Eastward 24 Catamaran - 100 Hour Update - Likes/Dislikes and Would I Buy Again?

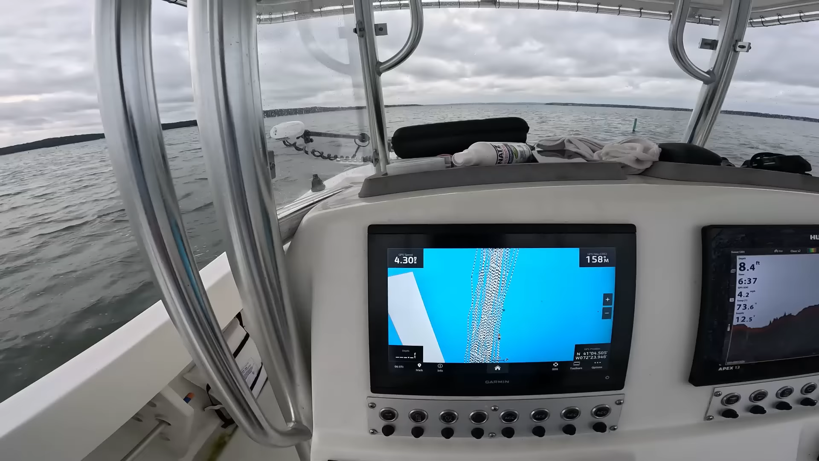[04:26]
let's keep our eye on the speedometer i have it on single throttle mode which is something i love um and we'll we'll open it up and we'll see how she does